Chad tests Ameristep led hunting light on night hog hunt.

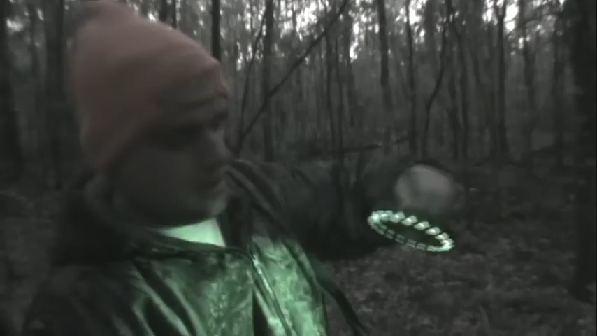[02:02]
We're gonna hang that up and hope the pigs come in and eat that. Give us enough visual to make a shot at night. This is our second time trying it out. So hope for the best.
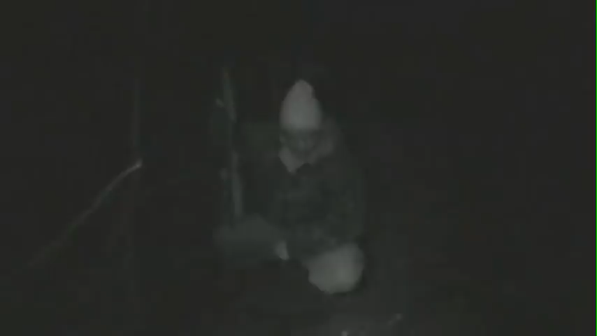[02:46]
Alright, well. Got a meat hog and I'm afraid I blew his shoulder out.
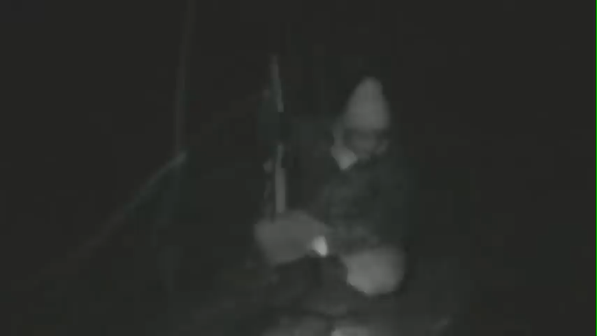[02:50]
From the looks of it over here.
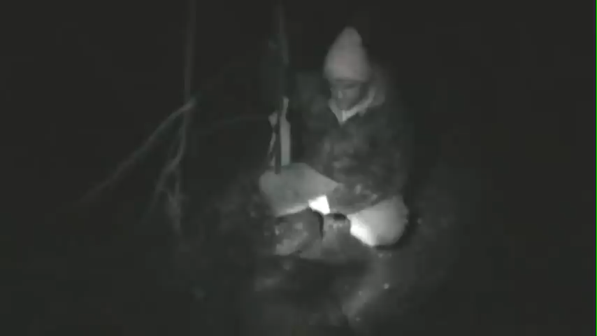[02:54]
I have to get him out and take a better look at him.
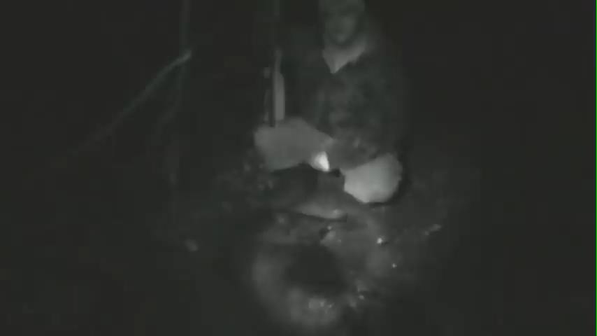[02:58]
But the whole point of this experiment was to touch this LED light.
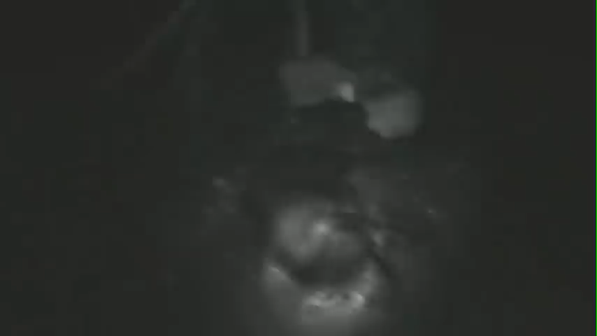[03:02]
And maybe you got it on camera that you could see quite a few pigs underneath it. So they were a little apprehensive at first, but they still came underneath it. Even with it rattling and bouncing around.
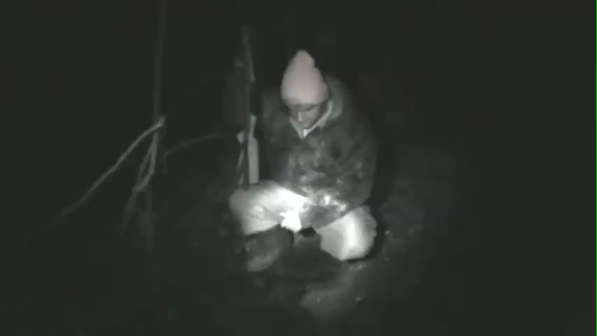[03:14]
And saw this guy here bossing them around. So I said, uh, they're going down for that.
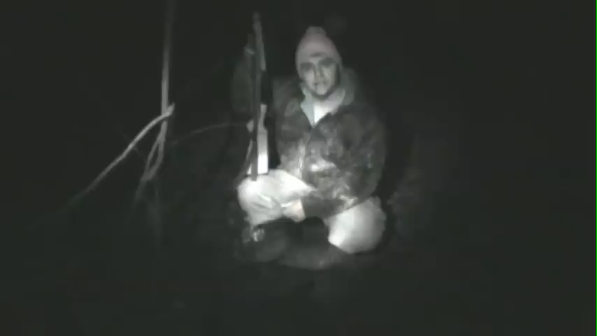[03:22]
Messing with my ladies. And, uh, here he is. So I'm gonna drag him out. We'll get a better light on him and see where we hit him.
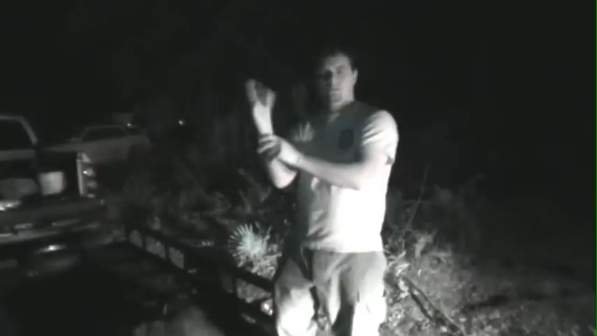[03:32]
First thing first. Gloves. Protection. We're all familiar with it.
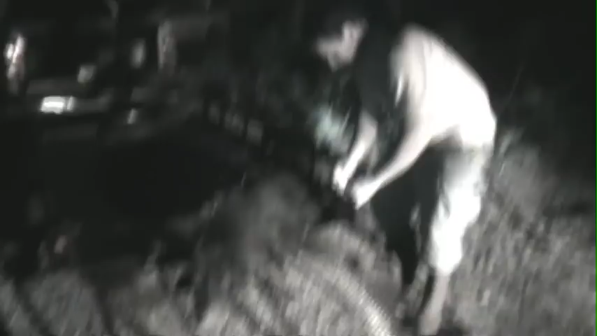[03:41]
Alright. So apparently I shot him on the other side. And there appears to be an exit wound right here.
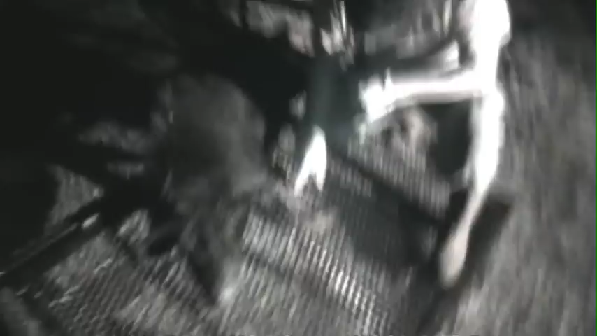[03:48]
So I'm gonna flip him over and see what I can see on the other side.
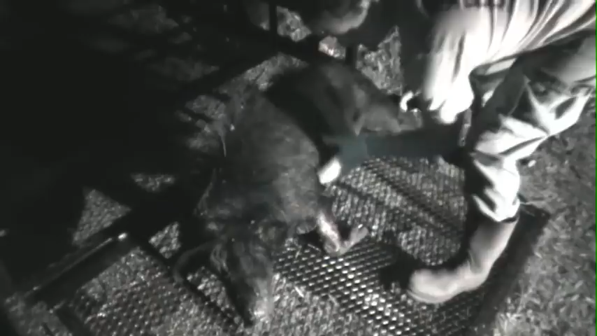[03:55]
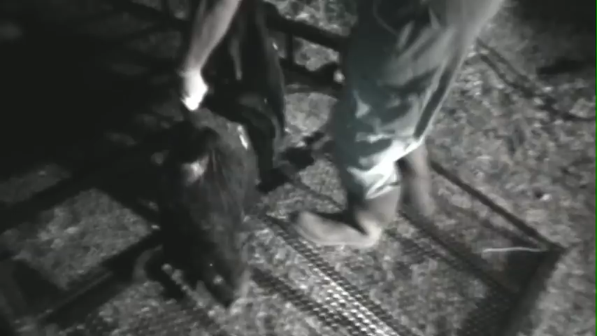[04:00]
It looks like I got his neck area right here. Not sure.
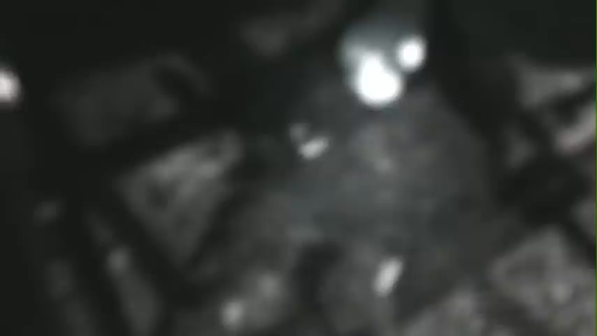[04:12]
The blood's just pouring out of that wound. Okay, right here.
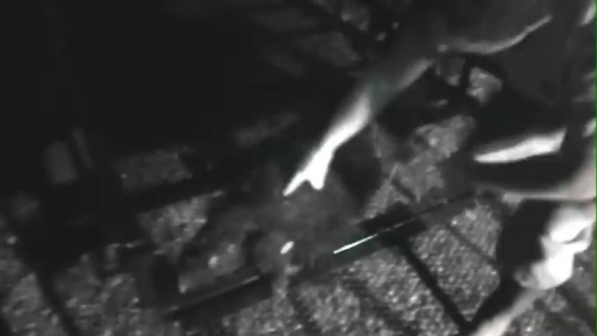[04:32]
But that's his hole right where my finger is. And, uh, that pretty much took out his. You got that dip in the spinal column. So it's trachea, esophagus, the spinal column probably. If I can remember that anatomy of it.
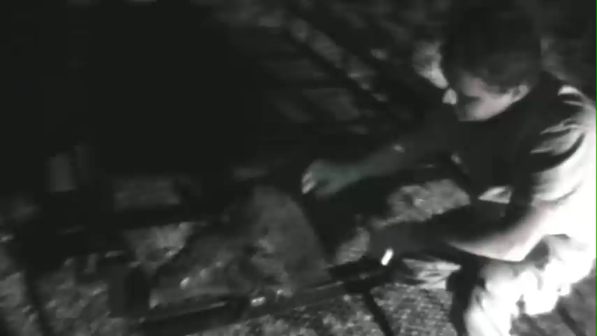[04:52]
But, uh, not exactly the perfect shot that I'd like. But I'd rather have a pig dead right there than chasing it in the woods, especially at night.